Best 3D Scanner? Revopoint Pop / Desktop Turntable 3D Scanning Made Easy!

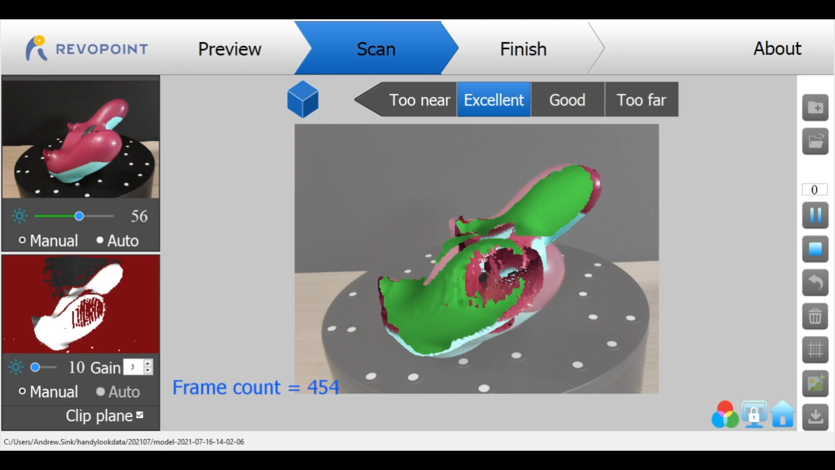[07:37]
initial mistrack and you know if you've got a lot of time sunk into a scan that's not what you want to see.
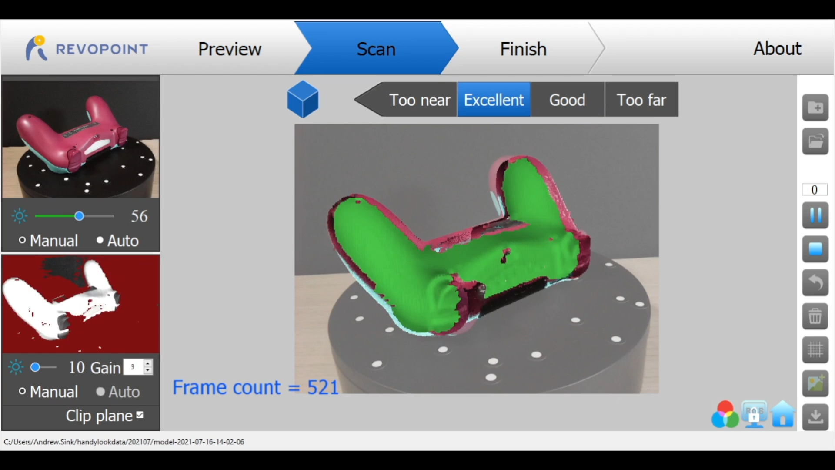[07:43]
A really cool feature that could be added in future versions of the software would be the ability to pause
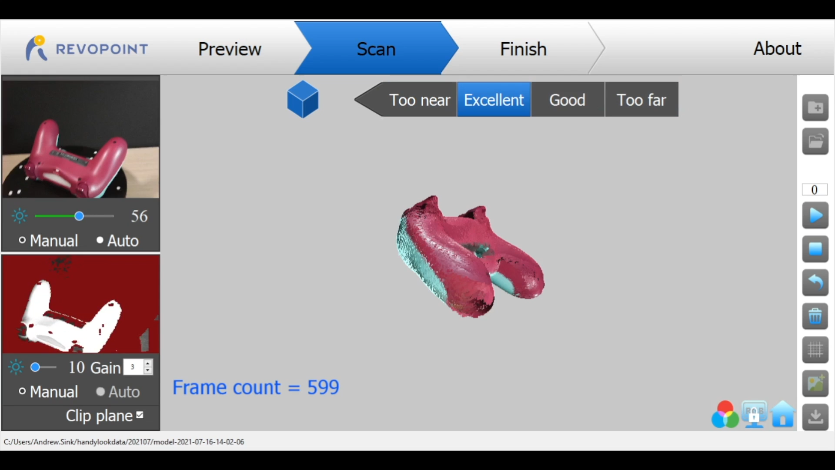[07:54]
hitting resume that would just be a very fast way to ensure models don't have any of these tracking
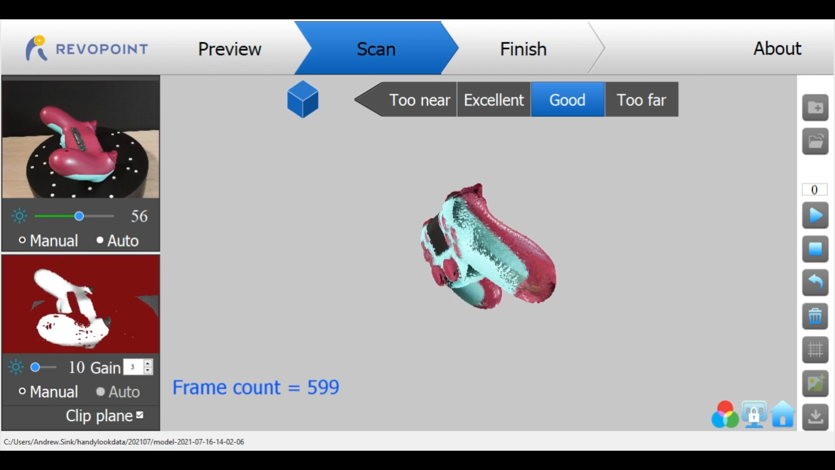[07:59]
issues and still you can get complete coverage on the model. So let's talk about the color texture for a minute. This scan of a PS4 controller was done using four views total so a high and
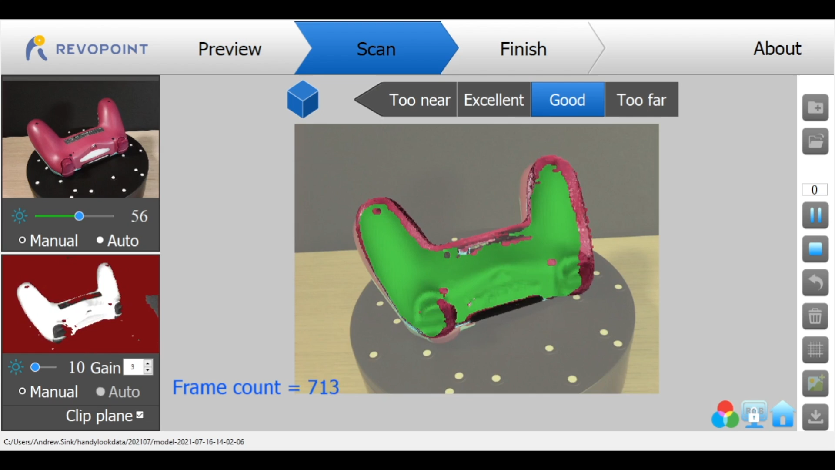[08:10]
a low for the top of the controller and then I flipped it over and did a high and a low for the bottom.
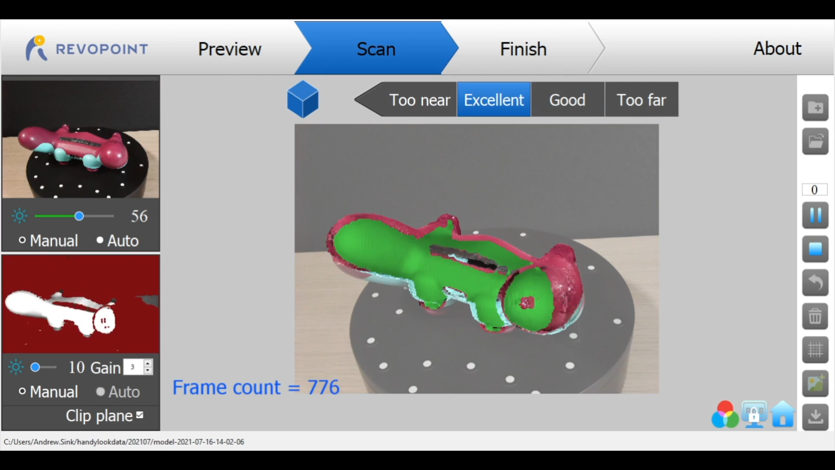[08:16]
So I figured this would be a good amount of coverage to pick up all of the texture and I was really
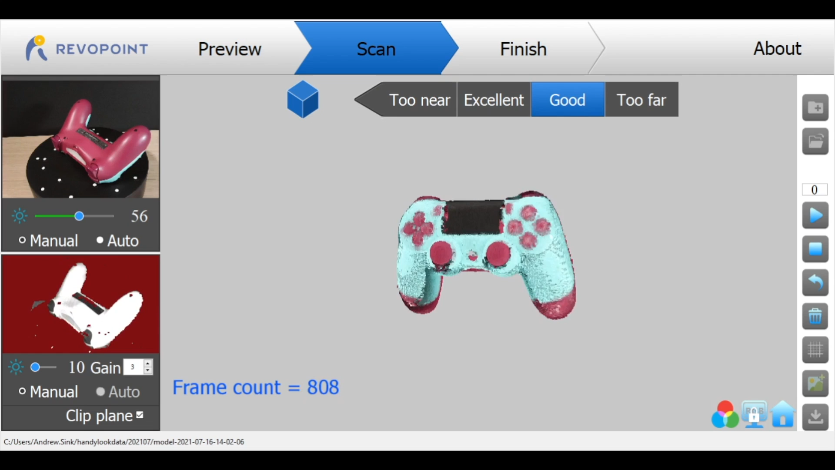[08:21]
wrong you can see the texture just looks really really low res and things like the buttons on the controllers and the sticker on the back they just don't look great and I was really
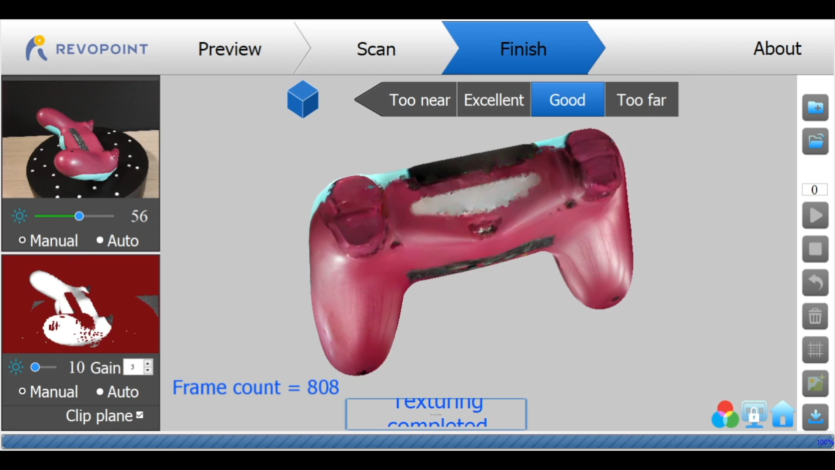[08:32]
nervous when I first saw this because I thought if the texture looks this bad you know the mesh is going to look terrible and I was in for a pretty big surprise the mesh actually looks amazing and when you flip
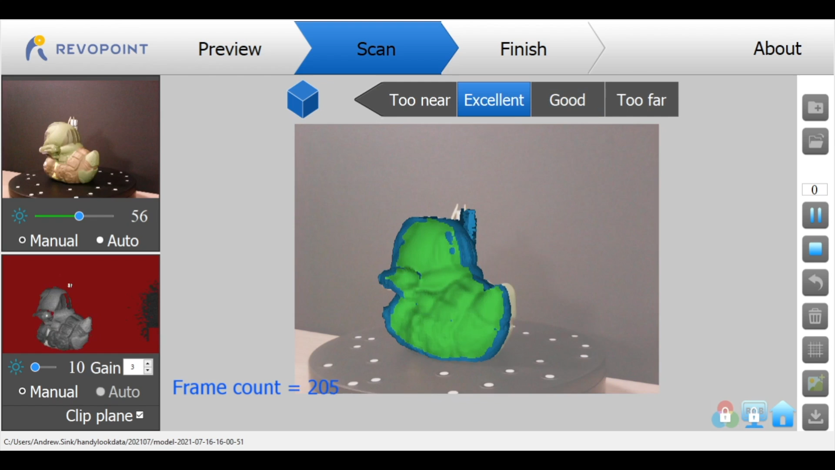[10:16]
It can take the software a few tries to align the model but in my experience it was pretty reliable and this didn't cause the scan to fail.
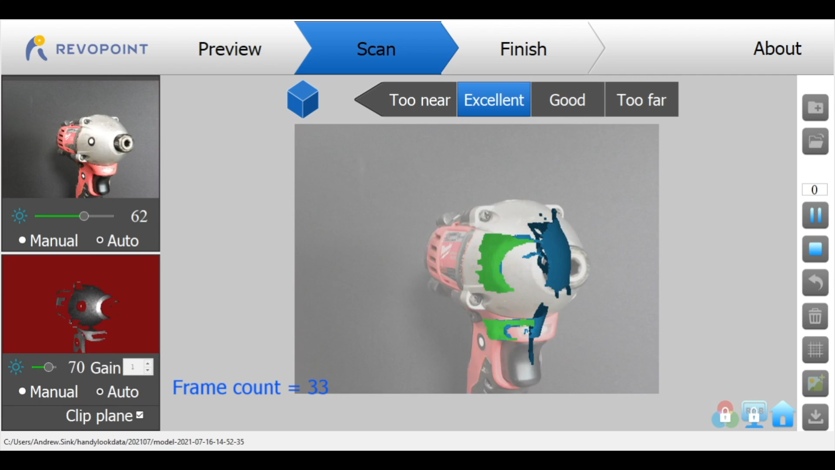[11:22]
I wanted to test this out on this impact driver which has a lot of matte black surfaces and unfortunately what I found was the marker setting on the Revitpoint software didn't seem to work very well. When set to marker mode it will capture where the markers are but it loses
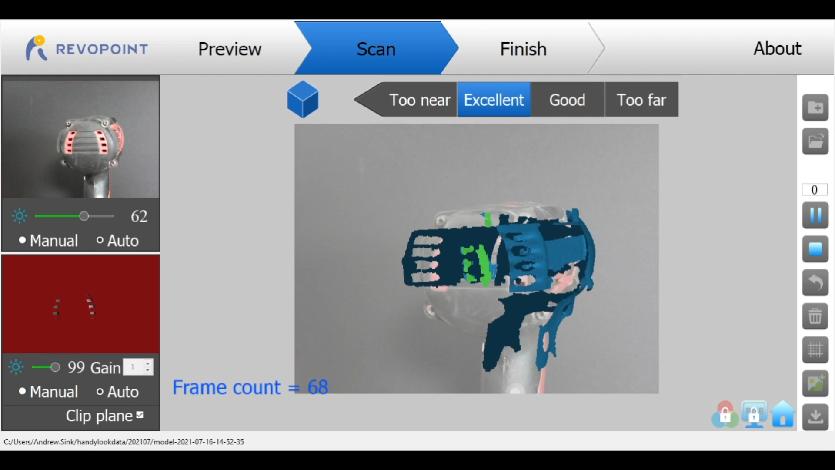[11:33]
track of them really easily and you get these mistrack errors just constantly and I had a lot of problems using the markers in marker mode.
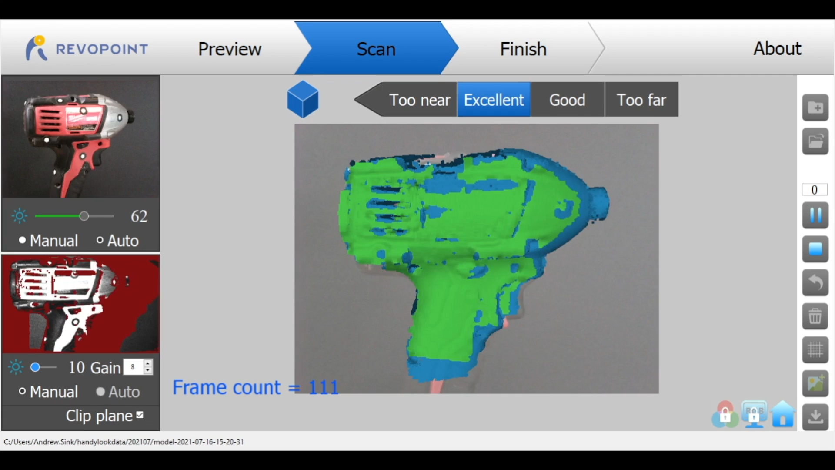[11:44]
Interestingly enough I got the best results from leaving the markers on the model and switching back to feature mode.
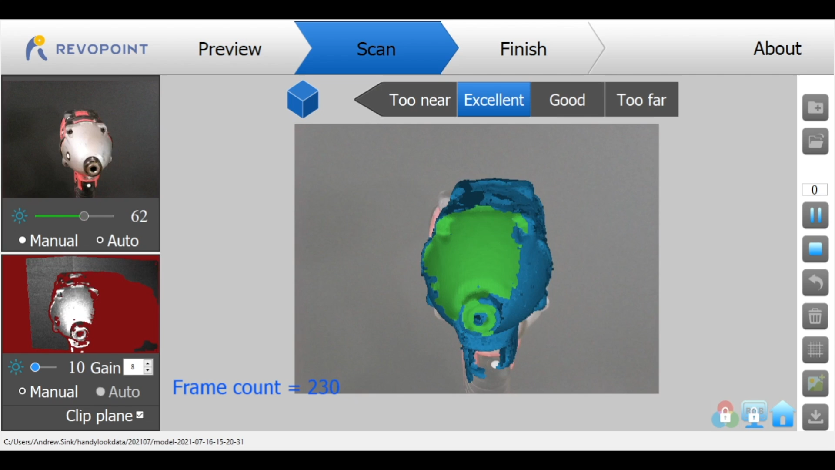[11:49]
The markers are identified as features so there's no additional computational power required to identify them as markers
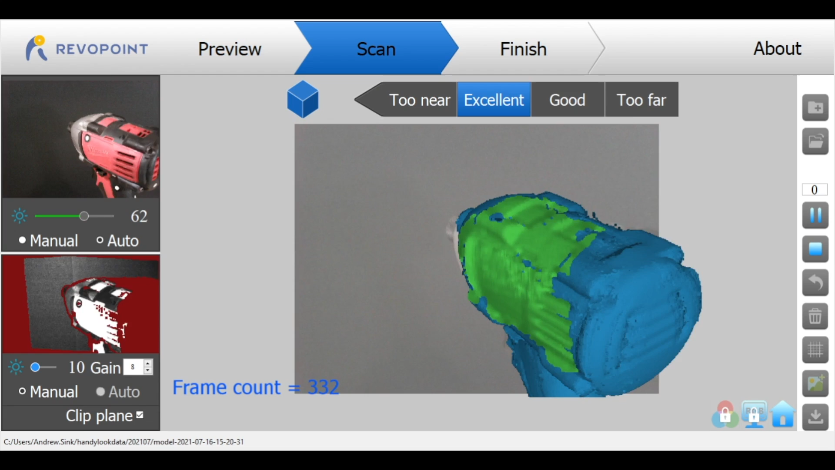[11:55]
meaning the scan runs a lot smoother and the markers don't really make a whole lot of impact on the geometry of the model.
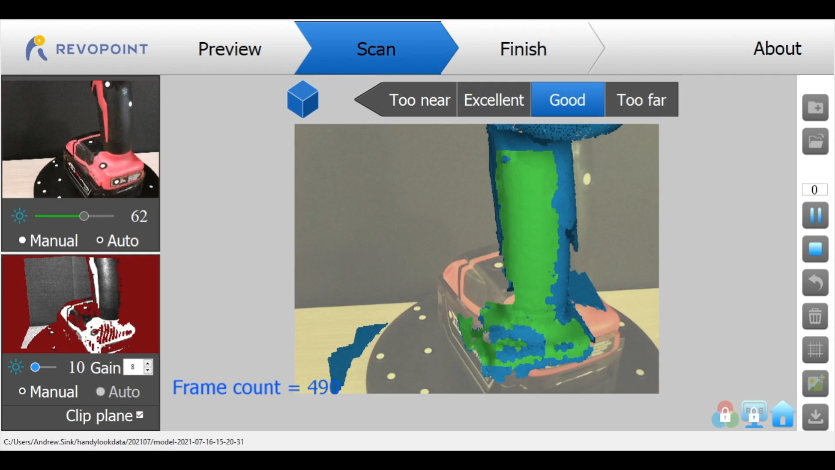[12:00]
So this worked really well and it kind of felt like a little bit of a hack. Again you can see as the model gets a little bit larger the software becomes a little bit laggy
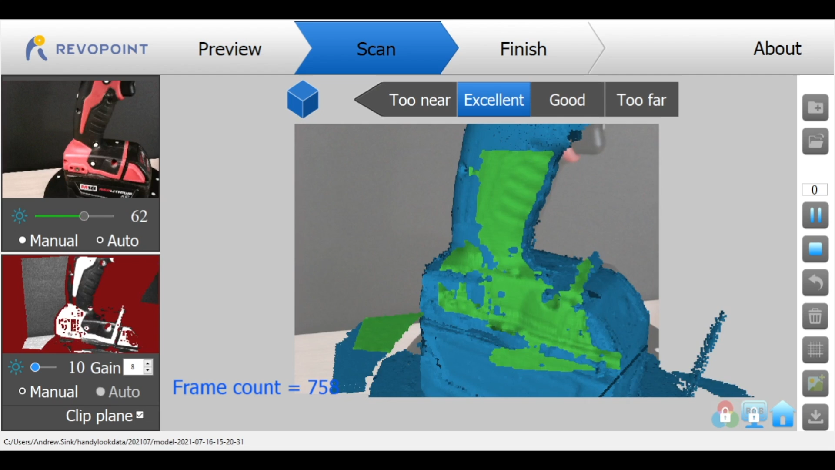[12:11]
so you have to move very slowly to capture the entire drill. Once we finish the meshing we can rotate around the model and see that we captured a lot of the geometry here.
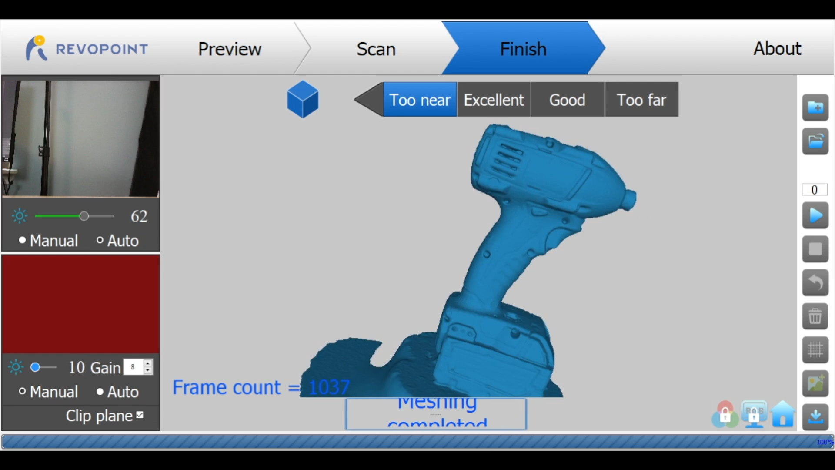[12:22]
So all of the screw holes and the rubber over molding, the clips on the batteries, all the detail is present and it actually looks pretty good.
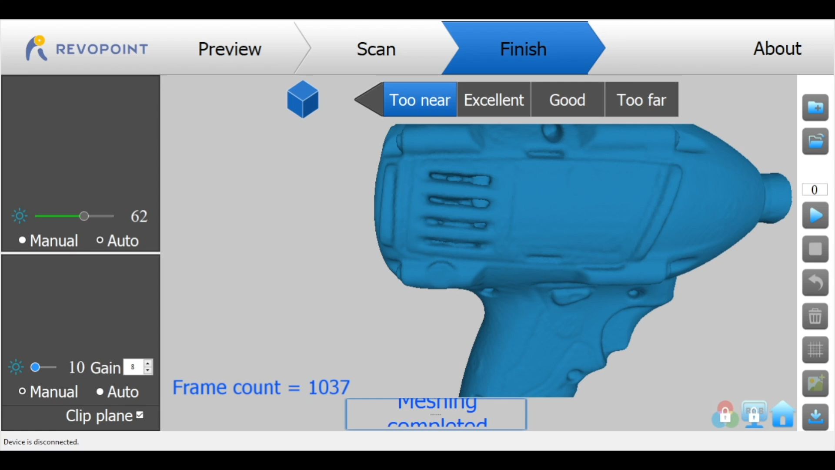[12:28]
Once we pull it into MeshMixer we can see this is a good looking mesh.